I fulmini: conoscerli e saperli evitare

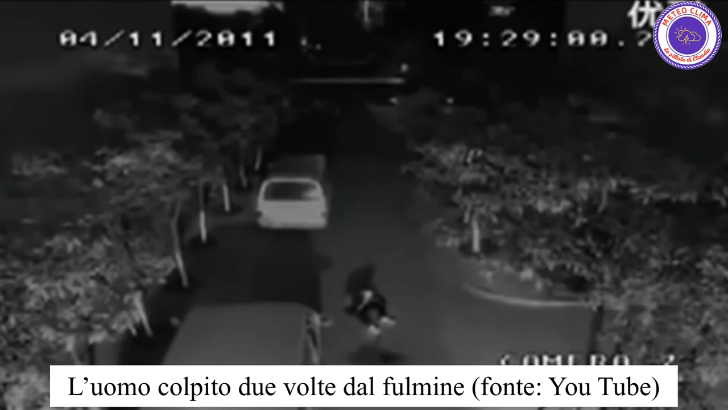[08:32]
mano l'ombrello aperto con la punta metallica in cima qui però vorrei specificare una cosa è la forma puntita e non la tipologia dell'oggetto ad attirare il fulmine per esempio